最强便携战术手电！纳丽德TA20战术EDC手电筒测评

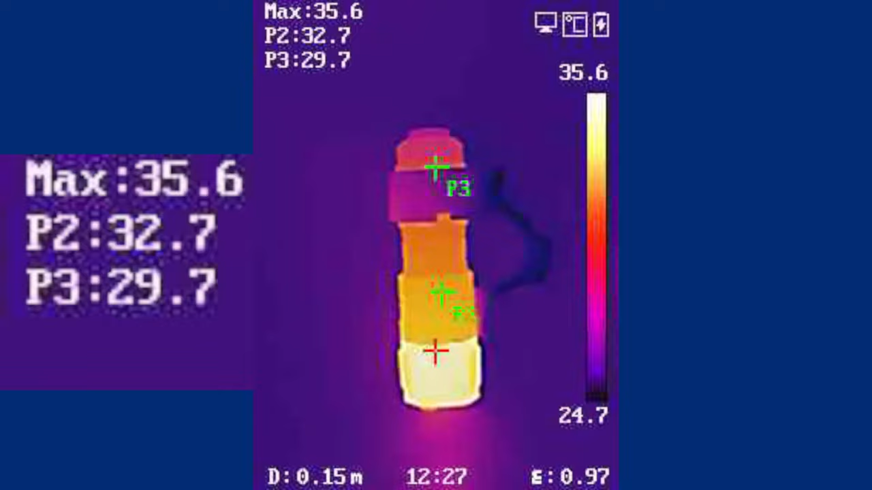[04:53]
双层筒头的设计所以说整体的发射相对来说还是比较低的头部的温度最高也才有个37度38度桶身的温度就更低了也就30度出头所以说日常使用我觉得
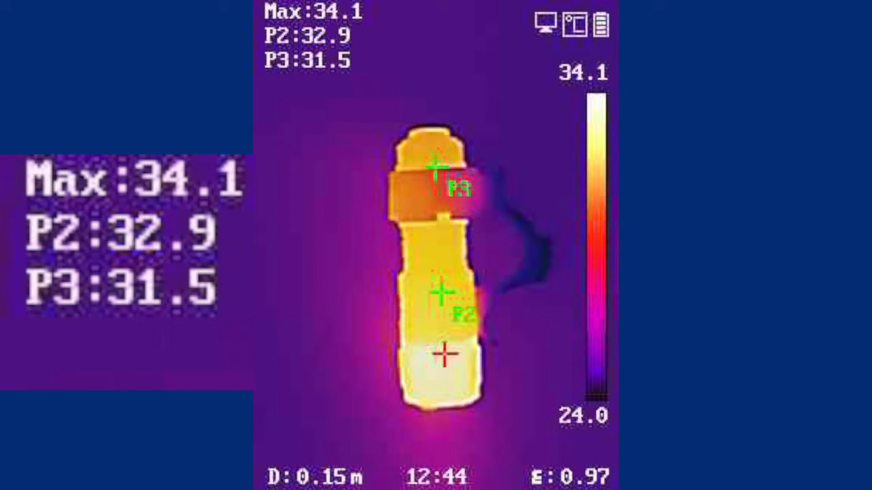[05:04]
是非常舒适的我觉得对于TA20来说它就是一个非常好的日常使用的小手电桶整个大小重量特别重量不带电池只有